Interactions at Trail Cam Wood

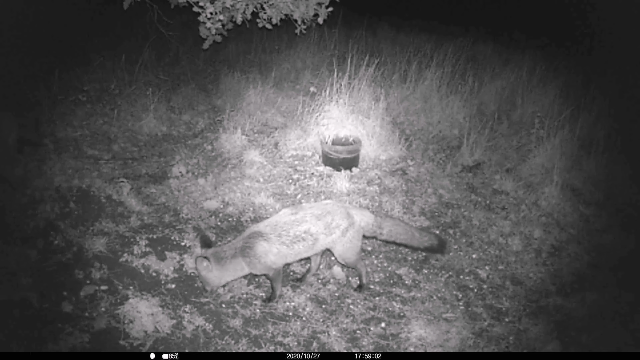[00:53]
Oi, shove off! What part of shove off don't you understand? Shove off?
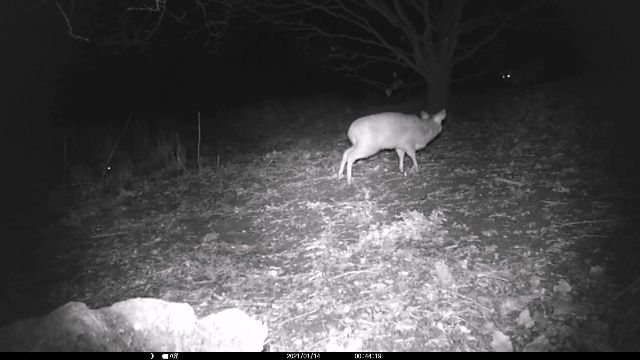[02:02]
Here we see a young Monk Jack, known as a kid, watching the lit up eyes of Dad, with Mum to the left. Just listen very carefully. A lot of squeaking going on there. And here the young Monk Jack, born between May and July 2020, in a standoff with Mr Fox, with Mum watching from the rear.
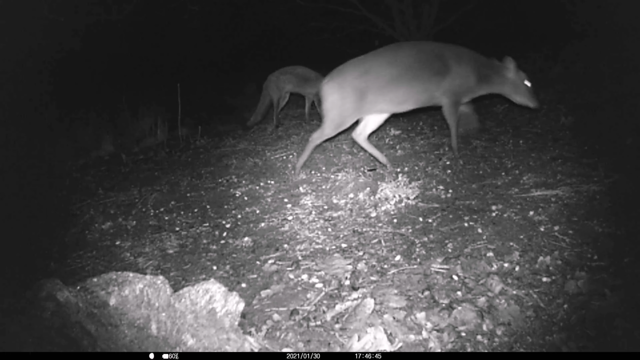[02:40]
And here the young Monk Jack, born between May and July 2020, in a standoff with Mum to the right. And here the young Monk Jack, born between May and July 2020.
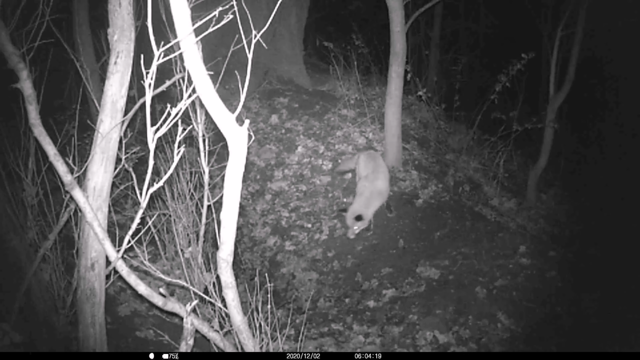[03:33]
Where are you, you pesky Badger Cubs? I'm here, waiting. No, I'm not coming down there into that dingy hole. You'll have to come up here. Still waiting. Oh well, you're lost. Well we're here, where are you? I can't see you, but I can smell you. Let's have a look over here.
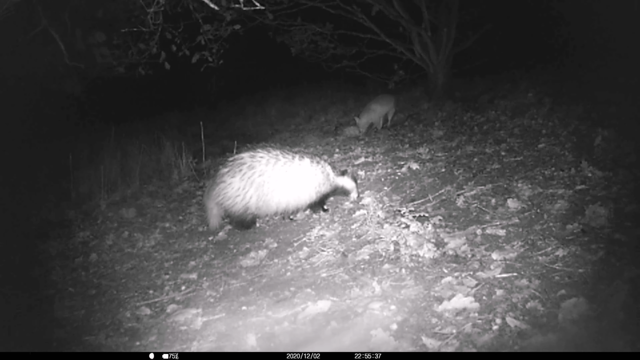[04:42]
Playtime over, time to get down to the serious business of peanut eating. But don't get too close. Okay. Okay.
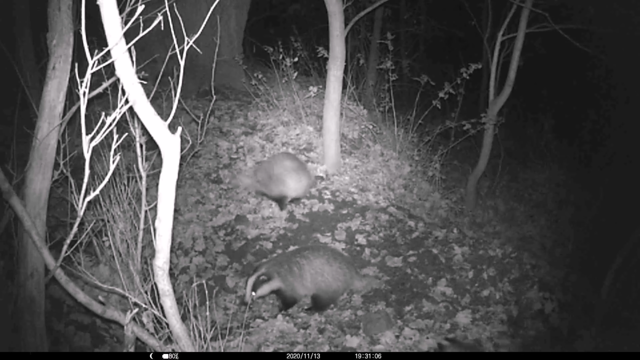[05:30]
Oh, two for the price of one. Off we go. Come back. We're back. Now we're off again. Oh well, no badgers at home to play with. But, ooh, what's that? Monkjack family flying by. Let's go have a look. Let's go around this side of the tree and creep up on them.
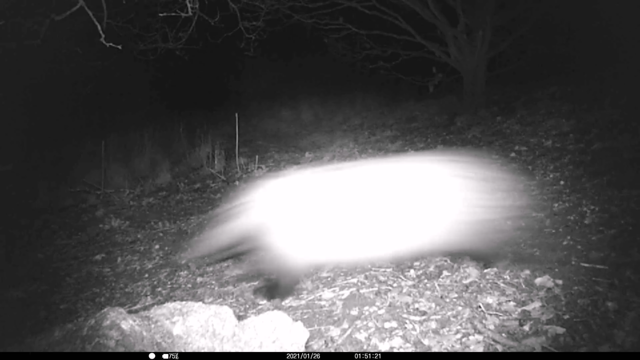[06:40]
Yep, that looks like Big Bruiser on the tail of another male. Interesting. And a little bit of interplay between two of our foxes. Bigger fox there showing subservience. Often the other way around.
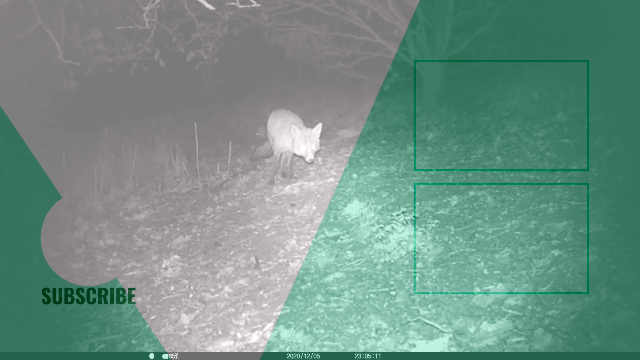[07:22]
There's a male showing subservience to the female. Who knows? Anyway, thank you very much for watching. Please like and comment.